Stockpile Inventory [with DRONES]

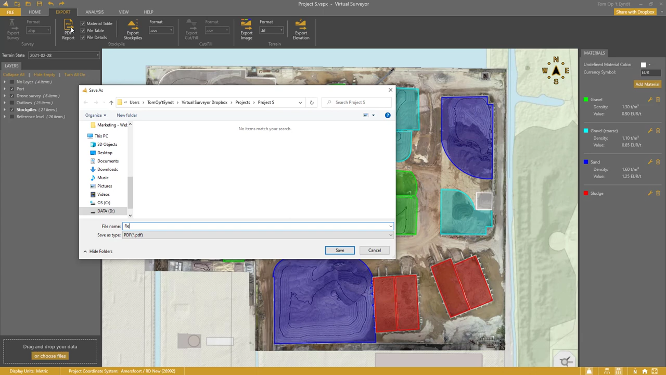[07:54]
Click save. It takes some time before the report is generated, but it will open automatically.
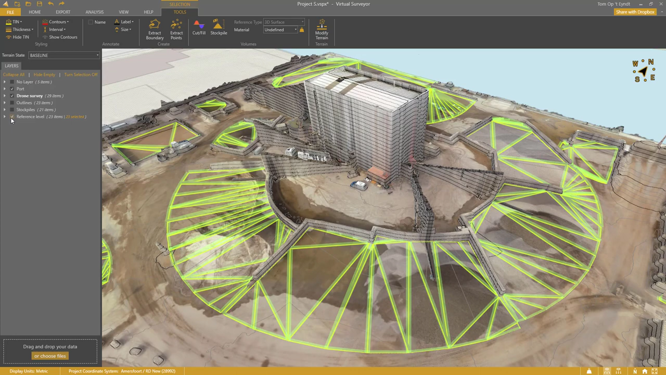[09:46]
Modify terrain. I disable the surfaces. And I hide the orthophoto. My site looks completely empty now. It will be very easy now to do quantity surveys at regular intervals in the future.
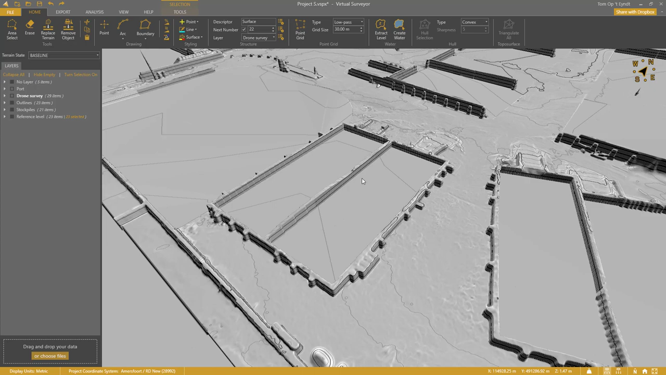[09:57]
I have added the next survey for March 31st.
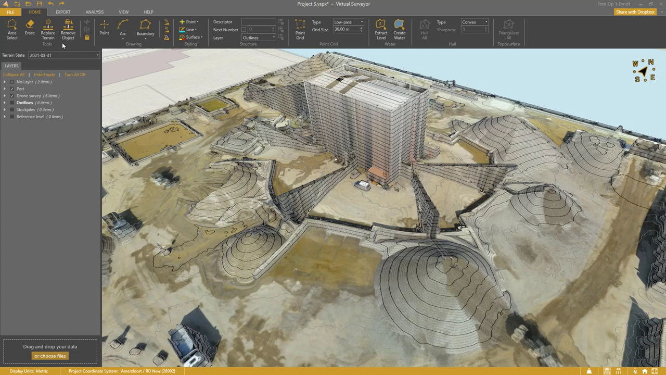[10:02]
I have again removed the conveyors. I switch to the baseline. I copy the outlines.
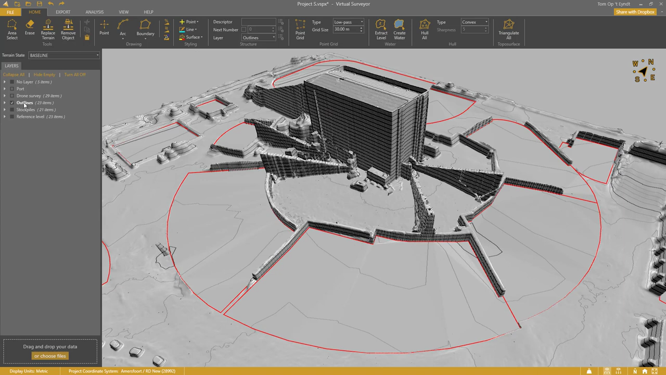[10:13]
And switch back to March 31st. Paste. I drape the outlines to the terrain
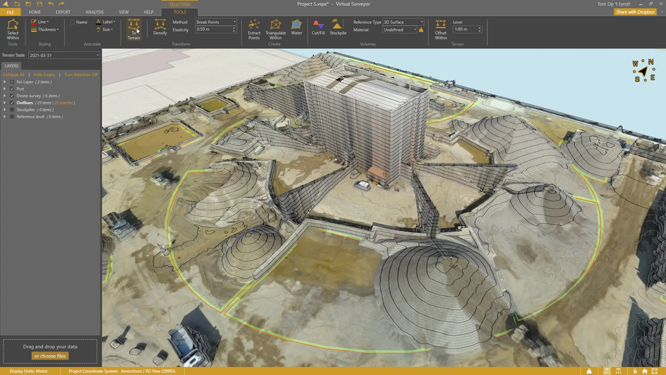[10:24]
so that I can visually verify if they all cover the piles in this survey.
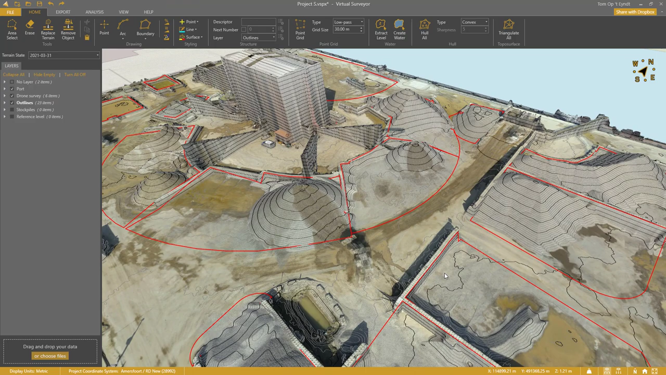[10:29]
Most of the outlines look fine. But I need to update this one here. Edit vertex. I click, hold shift, and click again to select this range.
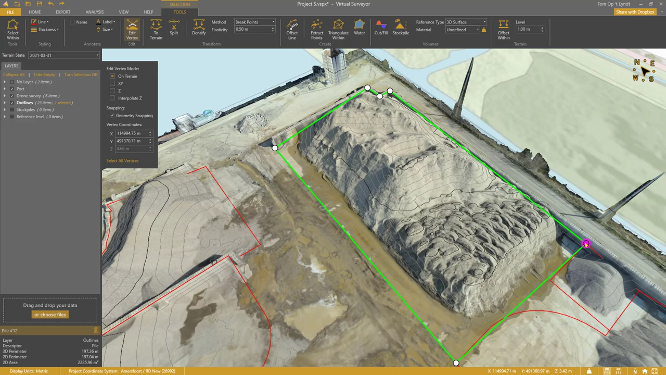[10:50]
Delete. I drag this vertex here. And I move that one as well. Now I select all the outlines to calculate the volumes. But as the reference type, I set the terrain state, baseline.